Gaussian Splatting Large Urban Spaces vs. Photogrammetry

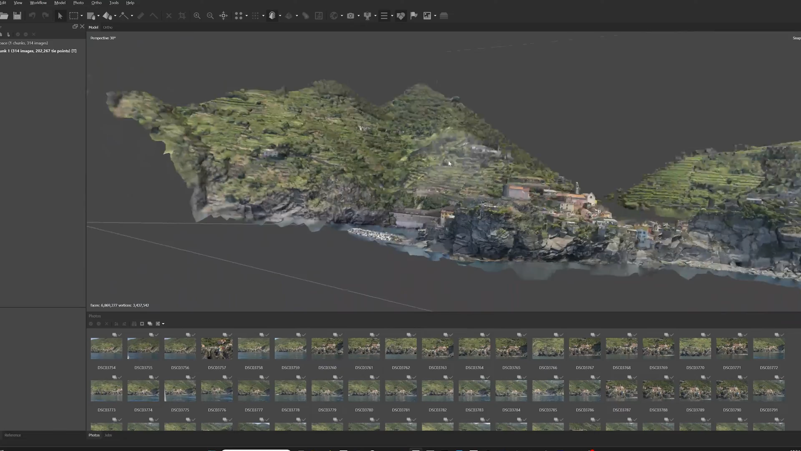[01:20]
And what we're looking at now is the 3D models in Agisoft Metashape.